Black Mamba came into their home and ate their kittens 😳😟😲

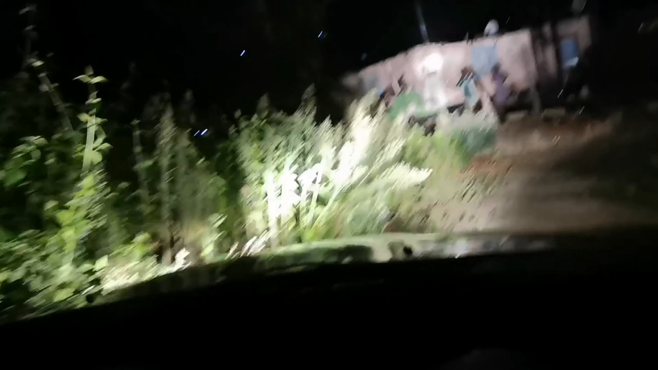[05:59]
Why is he standing like as if he can see it? You can see it because it's on and off.